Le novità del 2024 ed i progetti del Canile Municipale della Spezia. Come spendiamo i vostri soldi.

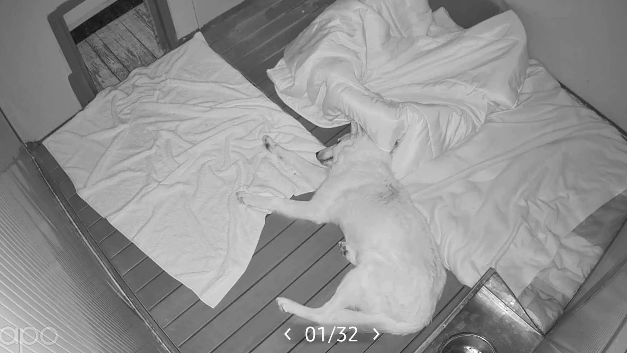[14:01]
quando non ci si arriva è stato portato il wifi in tutte le zone del canile tramite dei ripetitori anche in zona notte in questo modo abbiamo potuto installare delle telecamere anche queste con sensore di movimento nella zona notte e zona giorno della sciacchi che è una cagnolina diabetica che noi possiamo monitorare